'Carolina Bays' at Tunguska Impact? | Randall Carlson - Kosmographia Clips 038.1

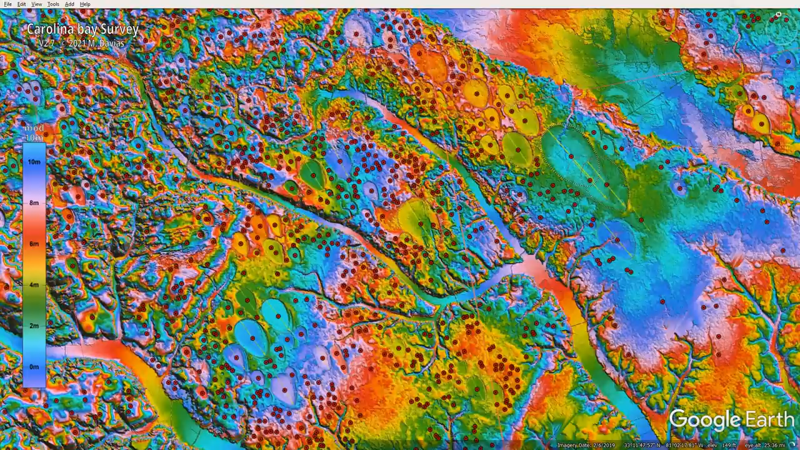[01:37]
yeah lidar images so that's at syntos.org and i've put that in uh in the show notes several times